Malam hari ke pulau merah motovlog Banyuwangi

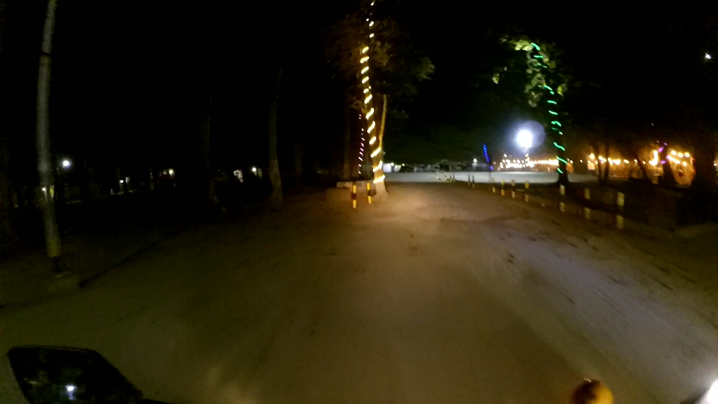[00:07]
pulau merah pada waktu malam hari.
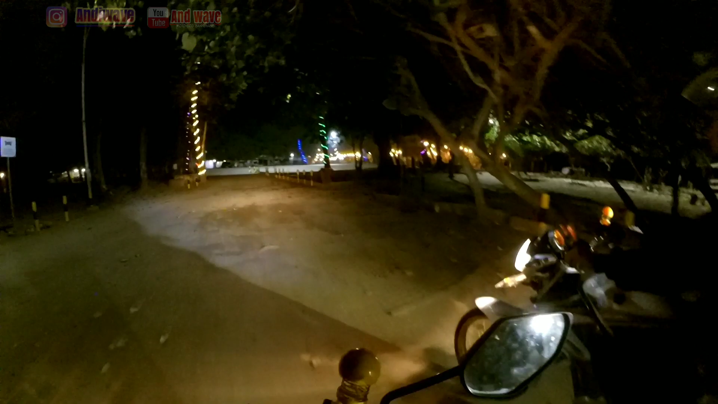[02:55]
Oke, jadi ini dia pulau merah pada waktu malam hari.
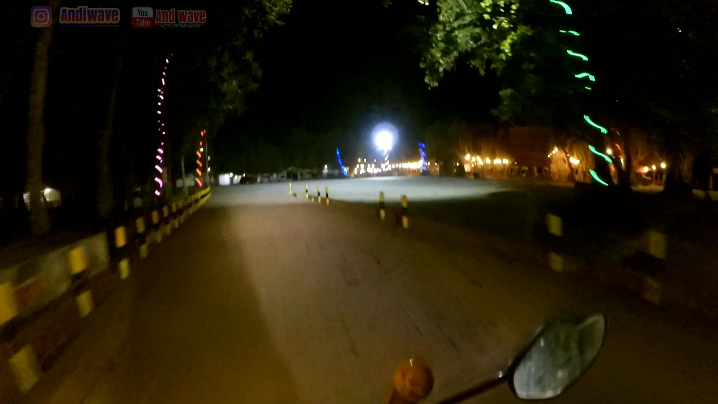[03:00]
Banyak lampu-lampu bersautan.
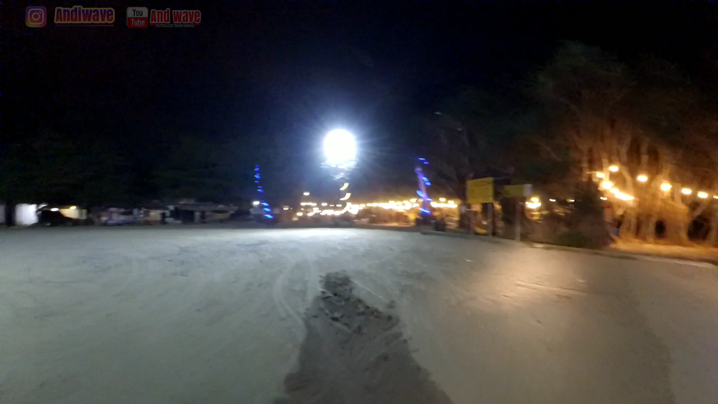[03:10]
Lampunya padang silau men. Hujan ini hujan.